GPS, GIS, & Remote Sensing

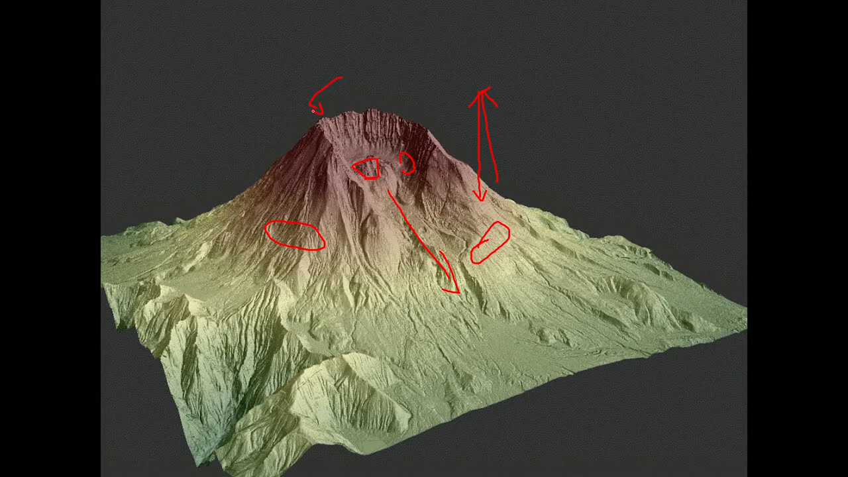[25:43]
just the changes that we were seeing to try and figure out okay how is this thing evolving how is it changing what can we expect next time is it gonna erupt down here again or is it gonna do it on the backside and erupt off that way and it's a fairly cheap thing to do to just have a plane go up there with you know lidar on it and just fly over this every now and then so you can track
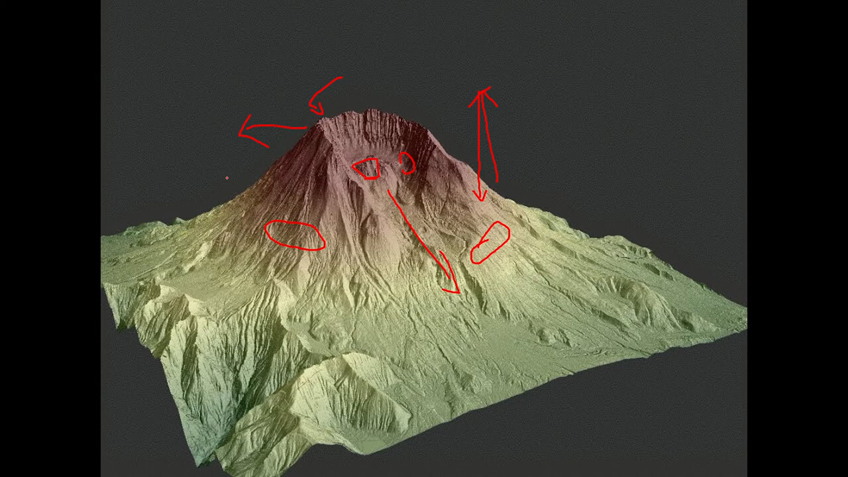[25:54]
these changes this is an example of remote sensing so what about GIS GIS